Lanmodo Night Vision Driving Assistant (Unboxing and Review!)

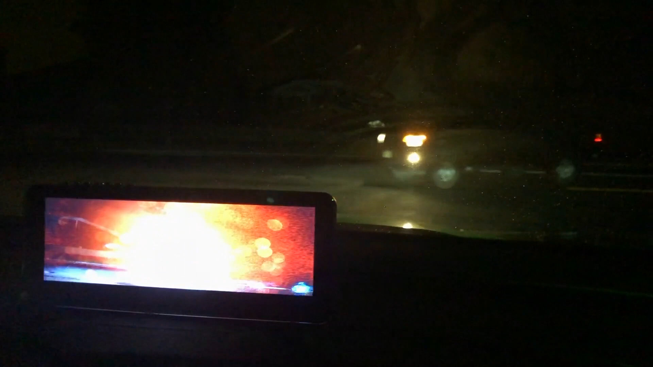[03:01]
and in real life i really can't see all that much especially if there's not a street light now over here again we're driving look at the road you can see everything on the side and this is real life so there's a